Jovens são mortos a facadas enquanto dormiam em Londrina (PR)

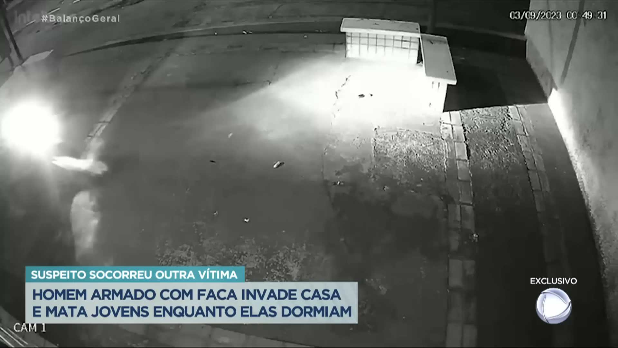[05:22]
Daniel, o namorado da moça. Olha lá. Tem uma movimentação. Chegou um amigo. Esse amigo vai embora. Horas depois. O pessoal estava lá, comendo, bebendo, batendo papo. Duas e vinte da manhã, olha quem chega.